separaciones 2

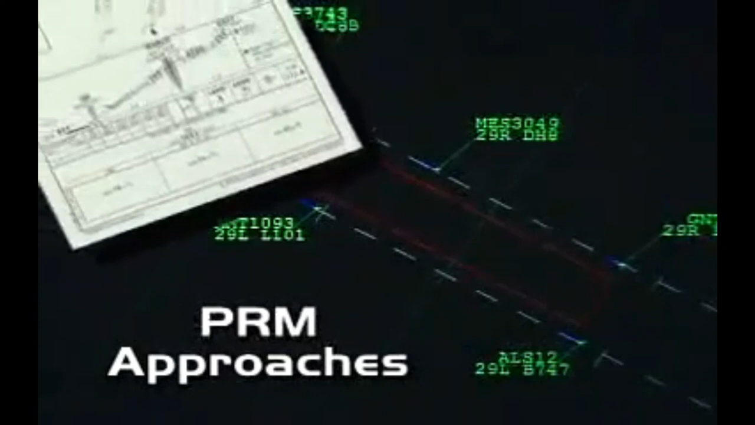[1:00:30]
Este vídeo fue creado para ayudar a los pilotos a familiarizarse con los procedimientos asociados a la realización de aproximaciones PRM,
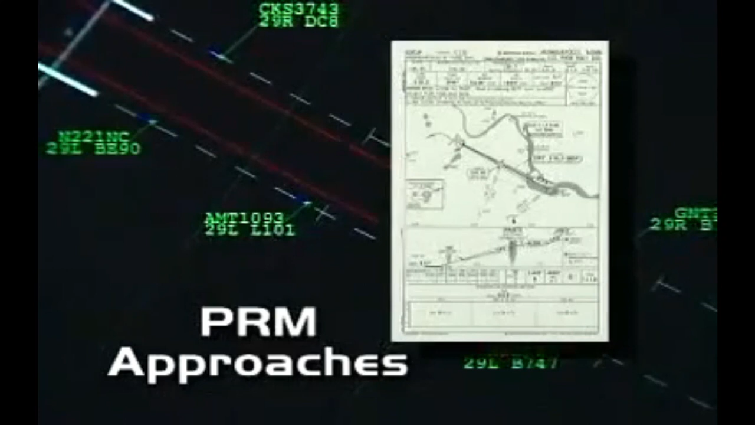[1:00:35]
las particularidades de las fichas y los requisitos de la Attention All Users Page.
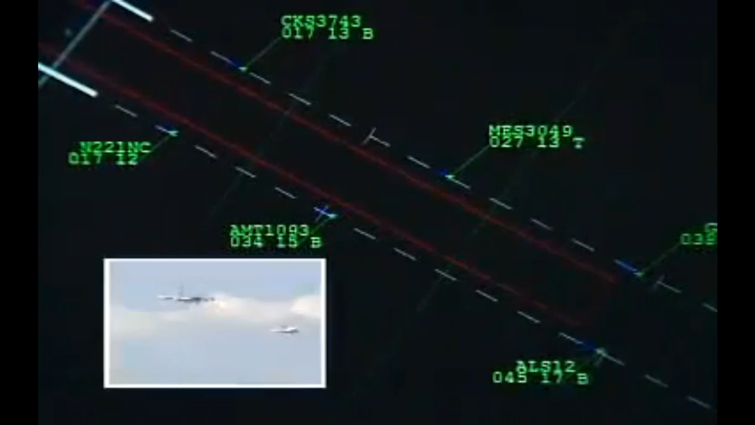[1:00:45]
Para ejecutar aproximaciones a pistas separadas entre 3.000 y 4.300 pies,
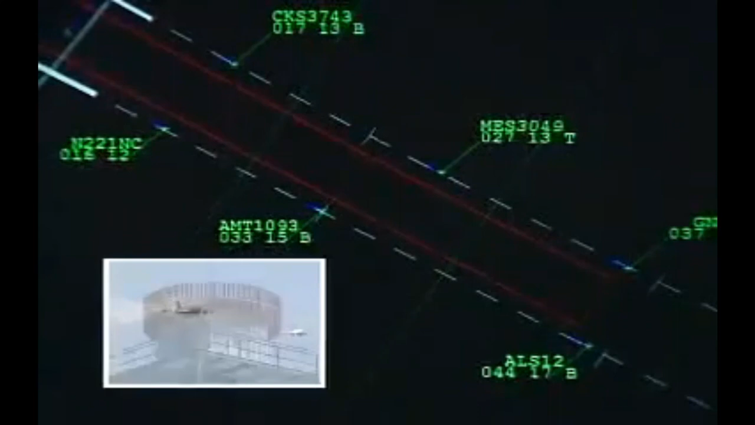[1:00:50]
se requiere un radar de vigilancia mejorado para proporcionar el mismo nivel de seguridad que el conseguido en pistas más separadas.
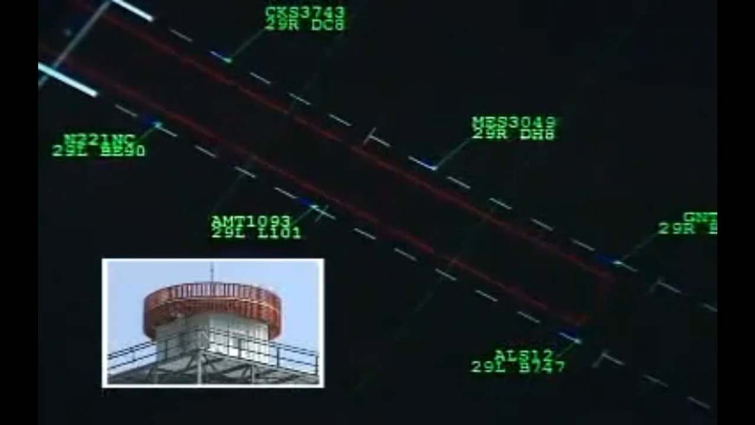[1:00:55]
El espacio aéreo entre los rumbos de las aproximaciones ILS es vigilado por el excelente sistema de vigilancia de precisión de pistas, PRM.
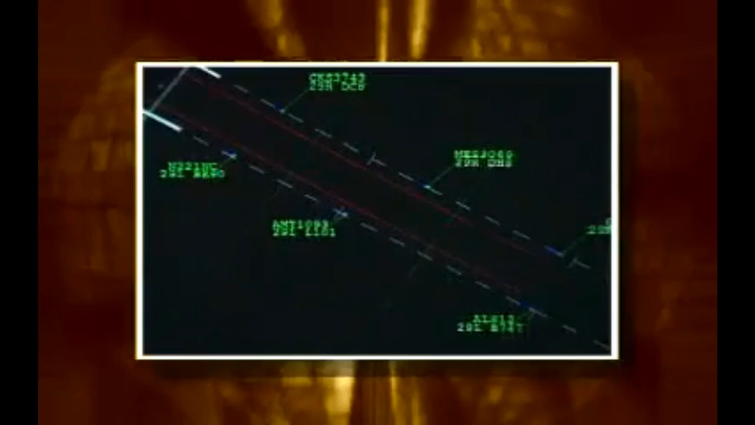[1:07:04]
Cada rumbo de aproximación final es vigilado por un controlador diferente que observa la aeronave en aproximación en su monitor PRM. Entre los dos rumbos de aproximación se establece una zona de no transgresión, NTZ,
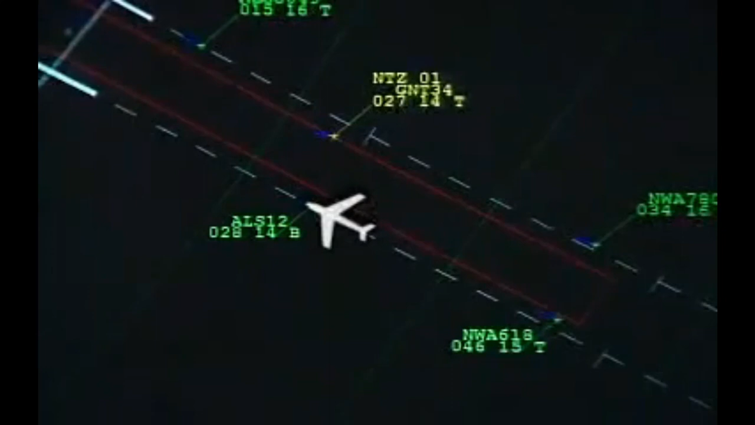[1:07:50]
un controlador emitirá inmediatamente una orden de evasión a la aeronave contigua en final. Las instrucciones de evasión normalmente consisten en un viraje y un ascenso o descenso. Traffic alert, All America 12 Heavy.
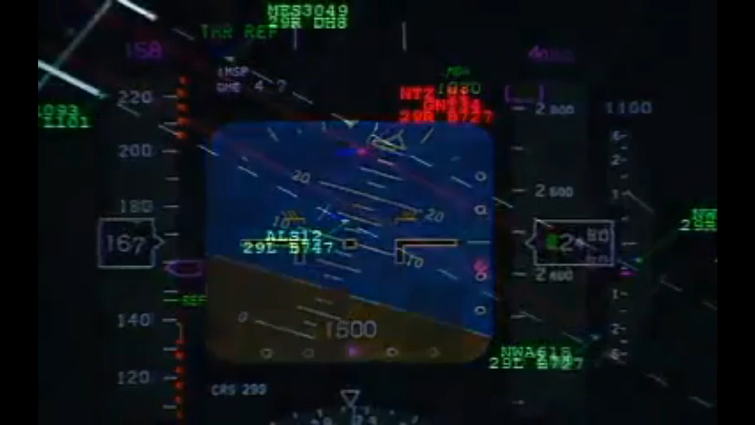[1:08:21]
El controlador raramente emitirá una orden de evasión descendente. Traffic alert, All America 12 Heavy.
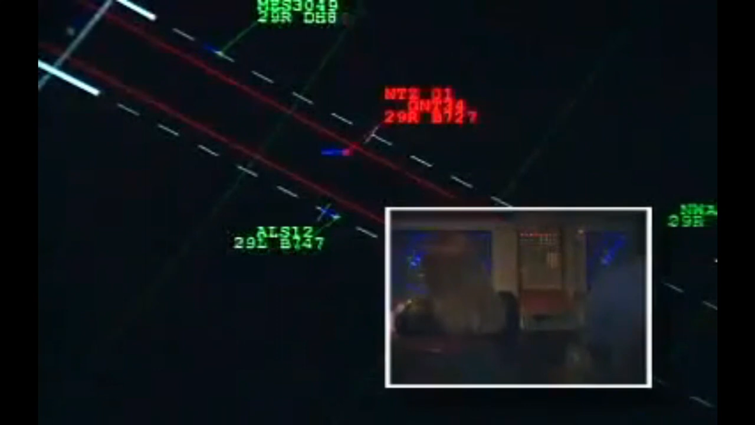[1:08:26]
Turn left immediately, heading 210. Descend and maintain 2500.
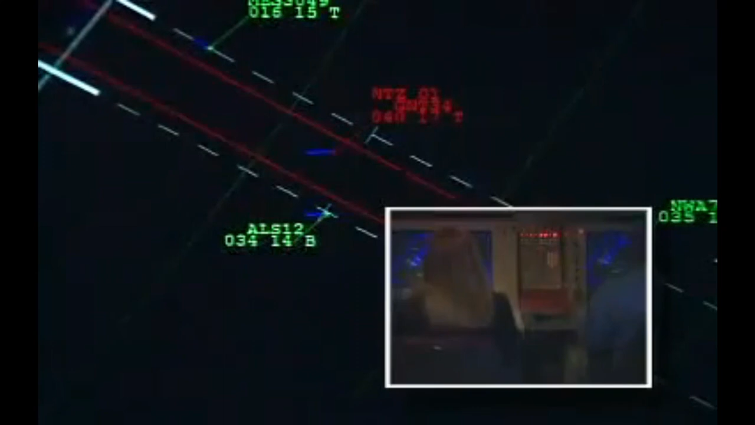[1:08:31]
Una orden de evasión descendente solamente se emitirá si el conflicto impide emitir una orden ascendente.
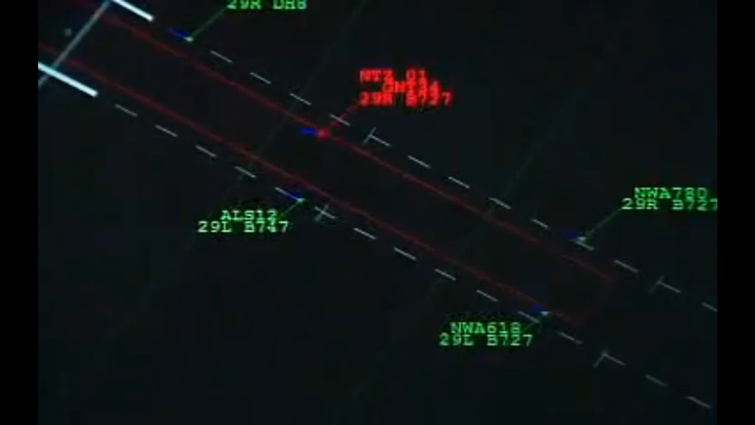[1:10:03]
En el caso de que el espacio aéreo entre los rumbos de aproximación sea violado, la orden de evasión del ATC asegura la separación entre tráficos. Para aeronaves equipadas con TICAS, se proporciona alerta de tráfico adicional a los pilotos en el improbable caso de que los otros métodos de separación fallen.
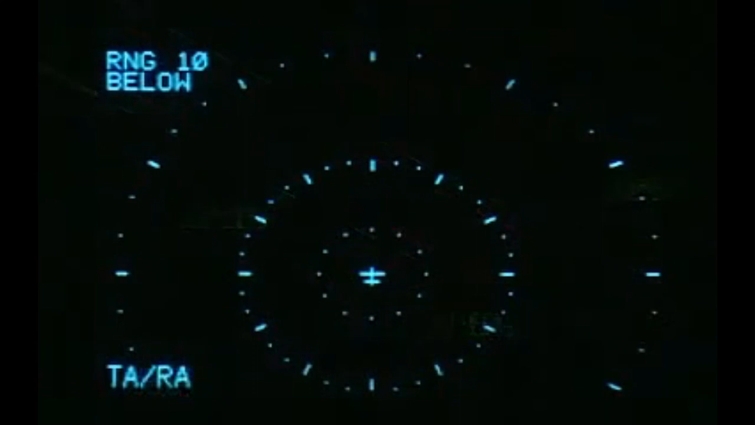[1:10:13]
El TICAS únicamente da resolución vertical a los conflictos entre aeronaves, mientras que la orden de evasión del ATC provee a ambas, guía vertical y horizontal, para resoluciones de conflictos.
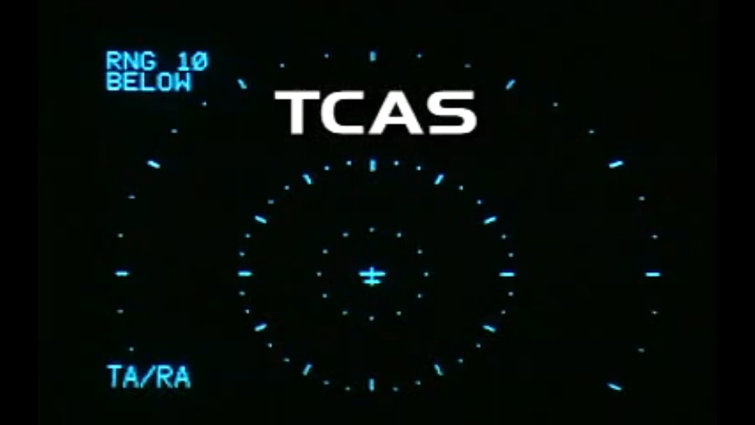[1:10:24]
Si el piloto recibe ambas, TICAS Resolution Advisory y una alerta de tráfico,